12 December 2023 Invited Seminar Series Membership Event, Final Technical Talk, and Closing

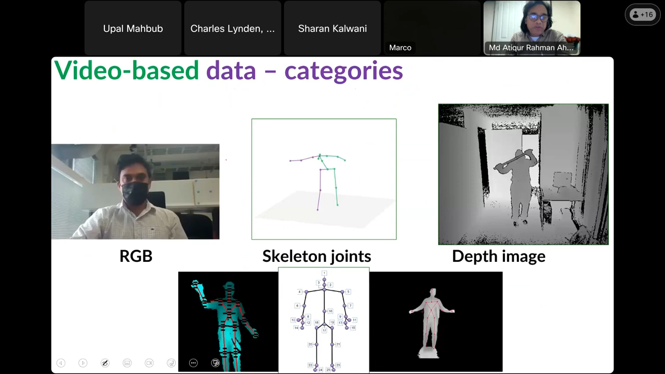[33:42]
So we know RGB because you can see my RGB images. From these, we can extract a skeleton data. So by using special sensors or open pose, alpha pose, yellow, the recent version 8 and so on. So we can get motion capture system, so we can get the various skeleton body joint points and can consider that the privacy is no more problem, more or less.
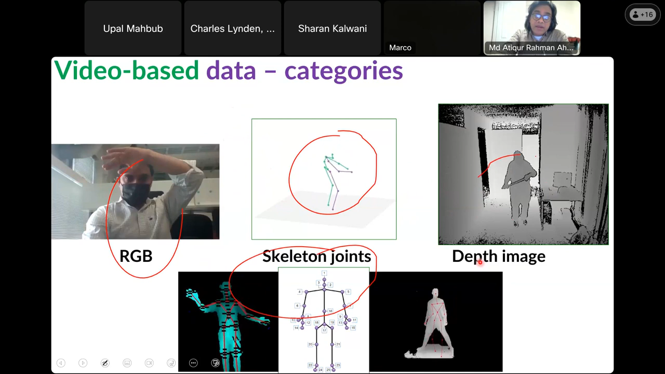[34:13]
And also you can explore the depth images. So this is one video side, the vision side.